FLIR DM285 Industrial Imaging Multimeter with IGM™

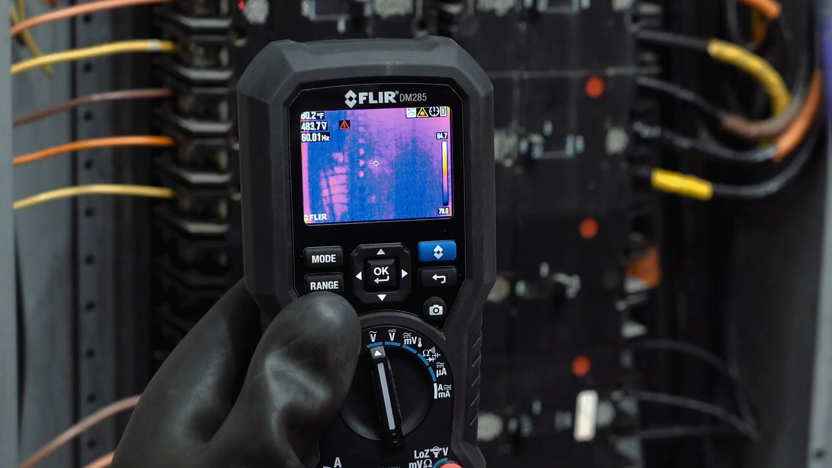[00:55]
Target the trouble spot with the built-in laser.
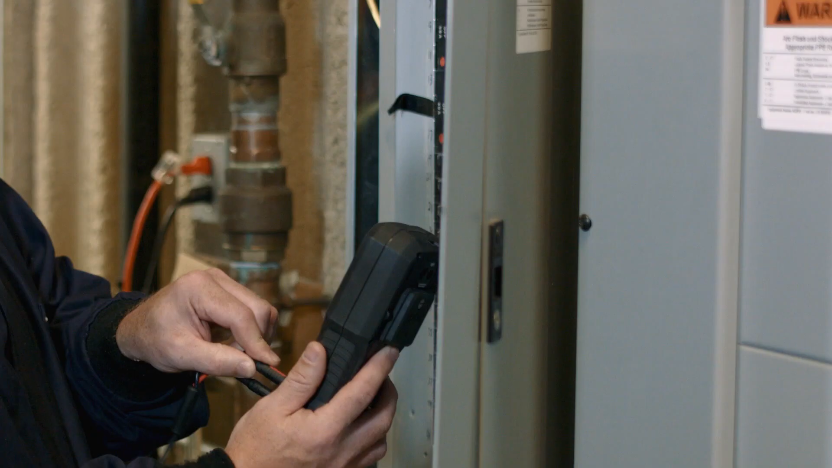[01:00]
And, rely on proven FLIR multimeter test functions to diagnose the issue. The DM285 simplifies your work, too,
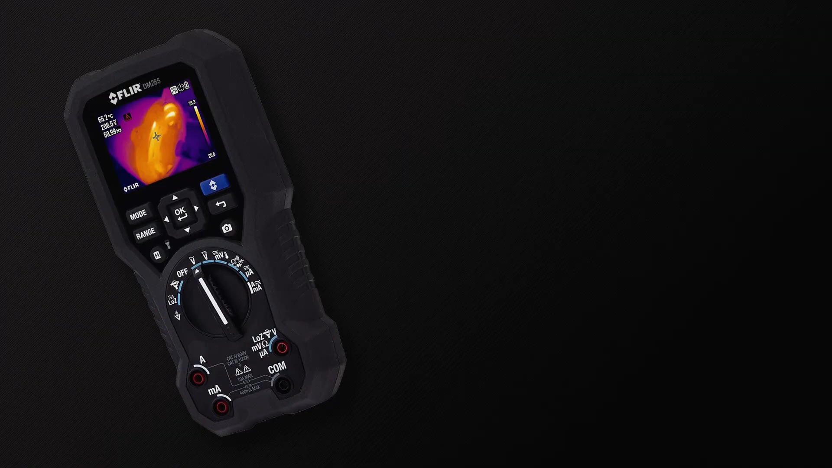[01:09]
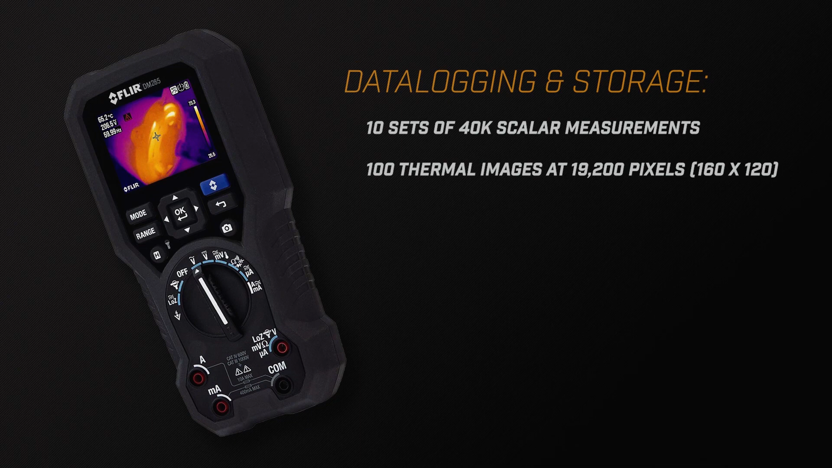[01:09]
with onboard storage for thermal images and electrical measurements. Or, connect with MeterLink to the FLIR Tools app to upload data to share with your team.
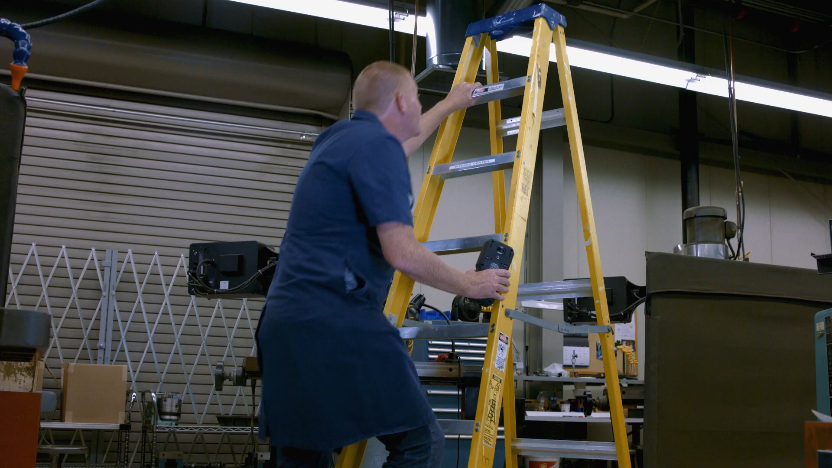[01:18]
It's all housed in the rugged, drop-tested design you've come to expect from FLIR.
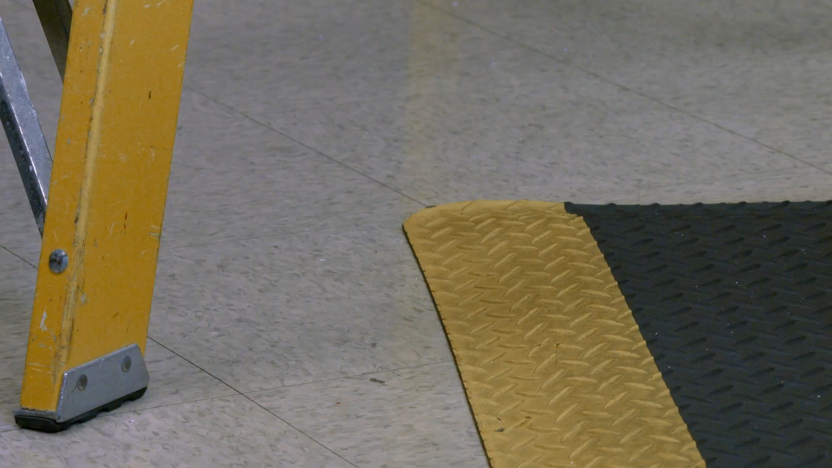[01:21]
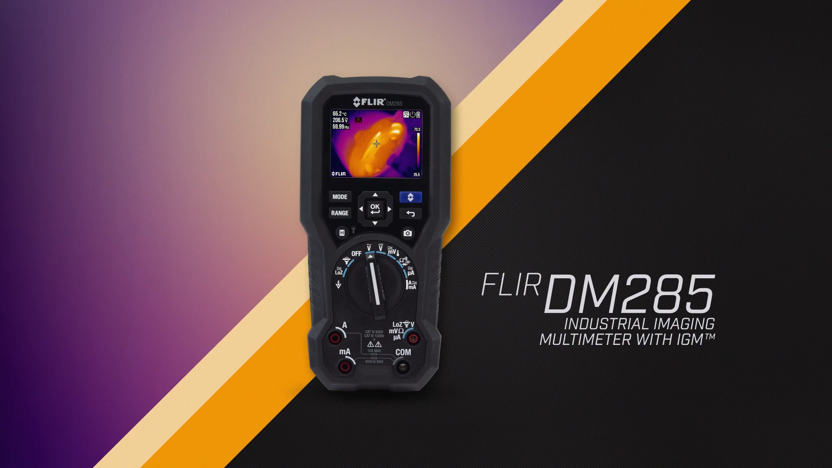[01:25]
The FLIR DM285 Industrial Imaging Multimeter with IGM.